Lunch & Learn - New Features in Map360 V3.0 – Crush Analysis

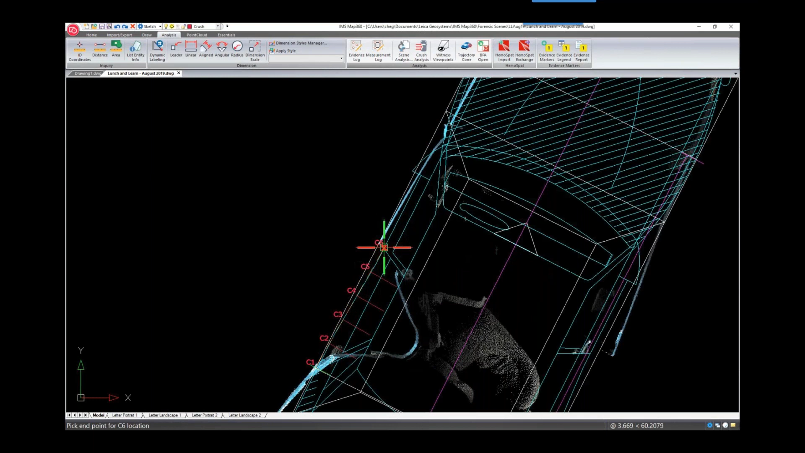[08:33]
and you can see that the measurements go the wrong direction so we'll just select this arrow to flip those so now you can use the dialog and input your values here or we can use these arrows and adjust that red line where it meets with the point cloud crush
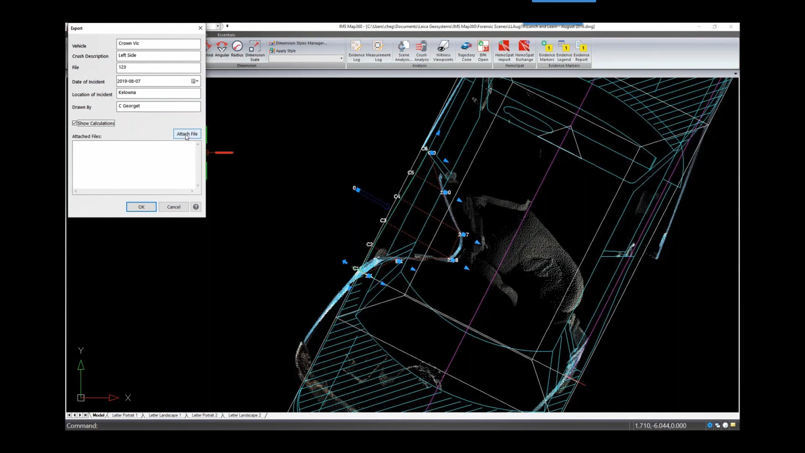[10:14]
we'll check the box to show our calculations and if you would like you can add images such as the post and pre and post impact or crush pictures and then we can save it as PDF
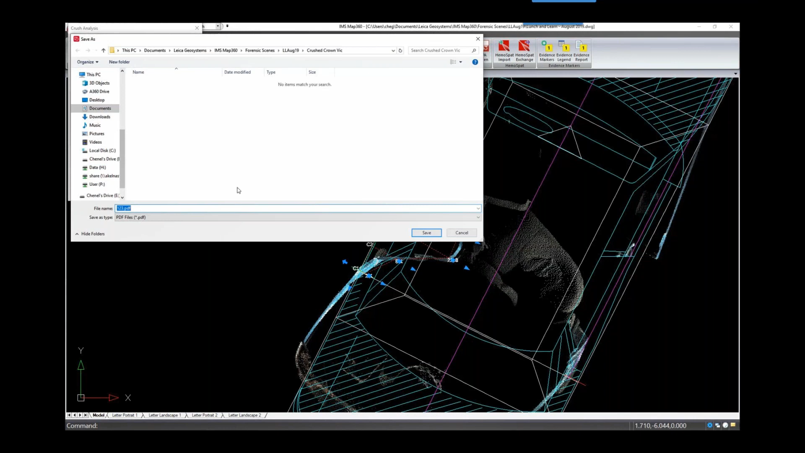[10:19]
it will automatically open for you
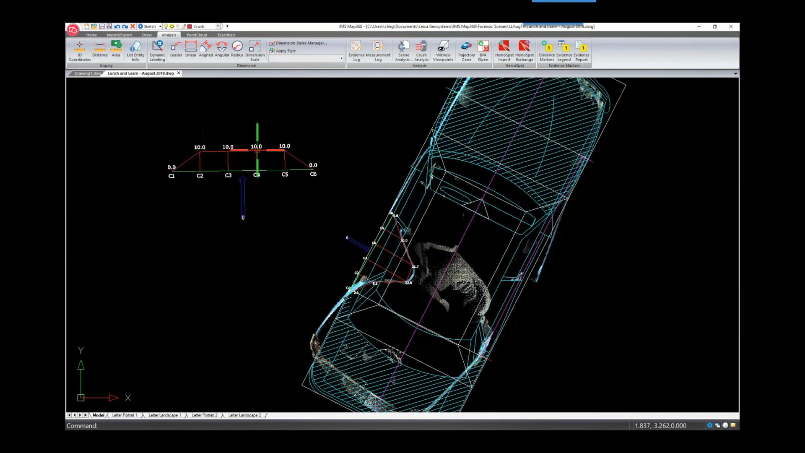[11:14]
and if you want a new crush just make sure nothing's selected when you run the command from the ribbon so lastly let's look at adding a dynamic text label so we'll indicate the year and the model of the vehicle